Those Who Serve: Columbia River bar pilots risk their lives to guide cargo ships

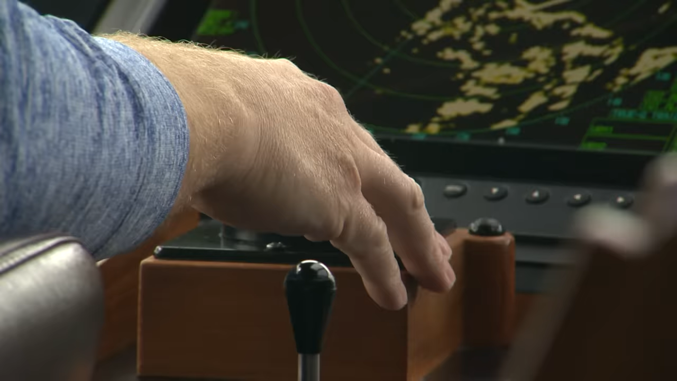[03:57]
The pilot on board is steering without touching the controls.